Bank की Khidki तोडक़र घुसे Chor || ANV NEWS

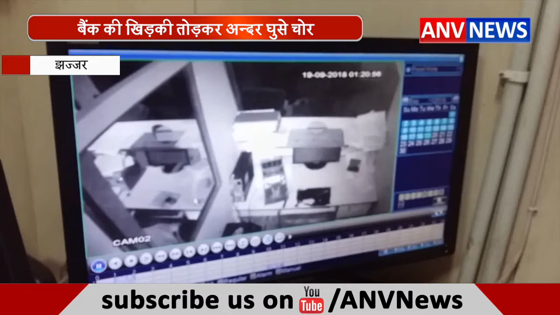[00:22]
بعد فوٹوگریفی بھی کروائی گئی حالانکہ بدماشوں نے اپنے چہرے کپڑے سے ڈھکے ہوئے تھے چوروں نے موبائل کی ٹورچ جلا رکھی تھی چوری کی ساری واردات سی سی ٹی وی میں قید ہو گئی ہے پولیس کا کہنا ہے کہ جلد ہی آروپیوں کے خلاف کاروائی کی جائے گی